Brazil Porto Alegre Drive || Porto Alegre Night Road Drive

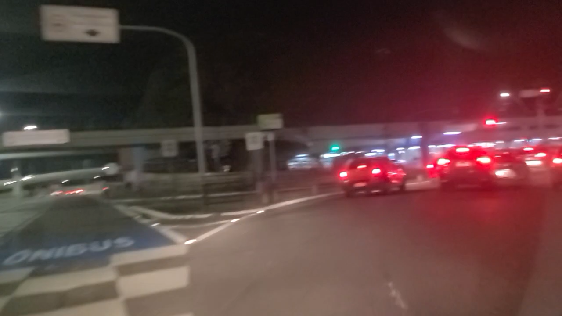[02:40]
یہ بس اسٹیشن کے پاس ہم پہنچ گئے ہیں، اور یہ آپ دیکھ سکتے ہیں